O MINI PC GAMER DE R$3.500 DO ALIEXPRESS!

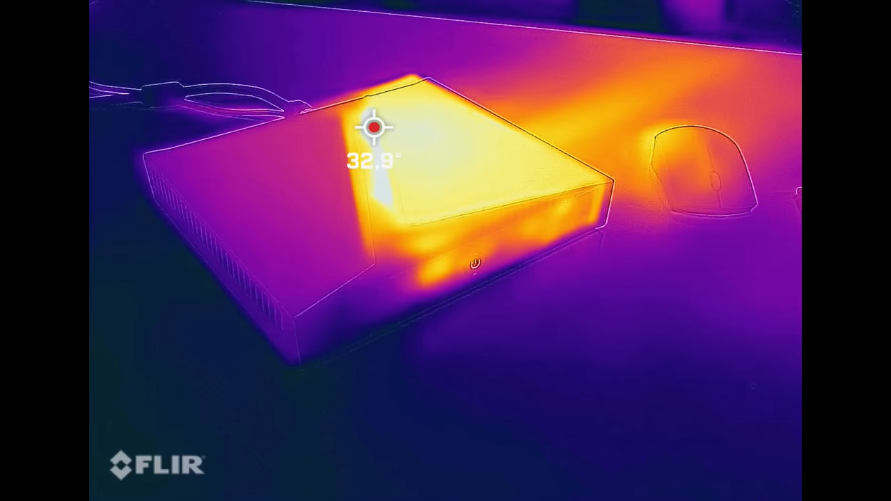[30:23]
E aí você tem o ar sendo jogado ali para fora da mesa. Você vê o ar saindo lá. Quer dizer, o que você vê é a trajetória do calor, né?
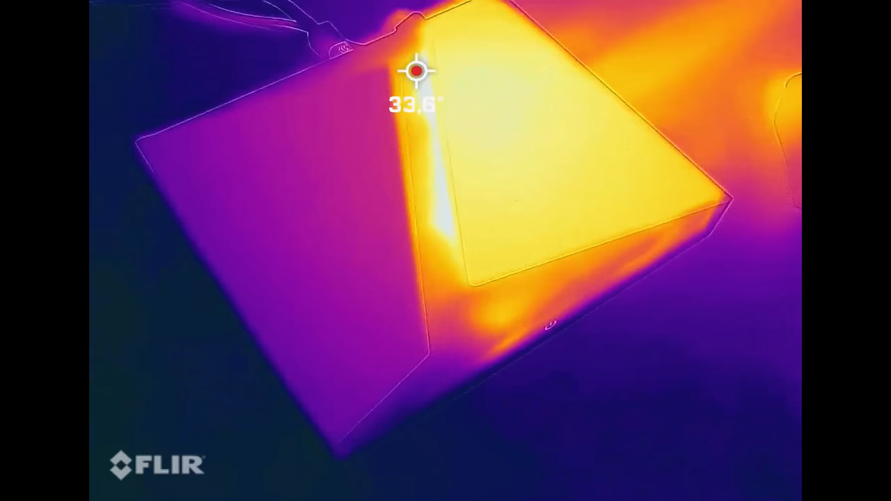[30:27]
A superfície ali ficou uns 32,
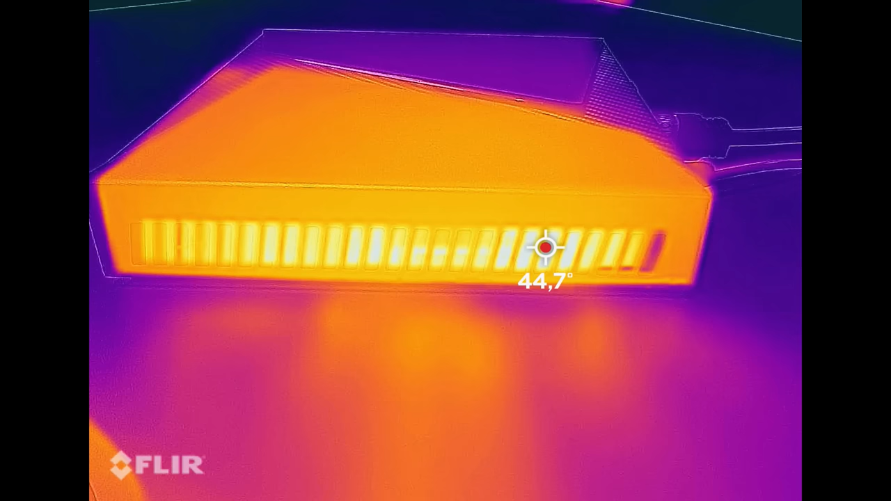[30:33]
33 graus e aí do lado ali de onde sai o ar a parte mais quente 45 graus mais ou menos. Aqui mesmo agora que ele está... Põe a mão tranquila, está só morno.